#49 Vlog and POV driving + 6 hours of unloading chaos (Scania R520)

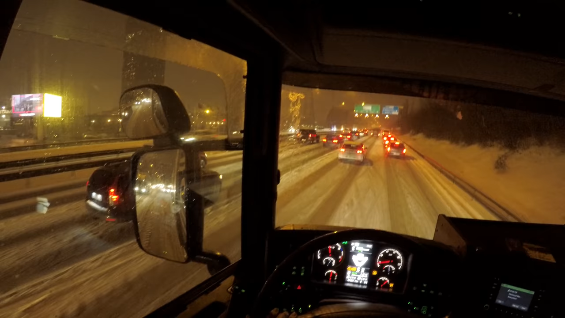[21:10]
Okay, so this is the road condition. This is so bad. They never take out the snowplows and take care of this. Always when it snows in Stockholm, it always looks like this.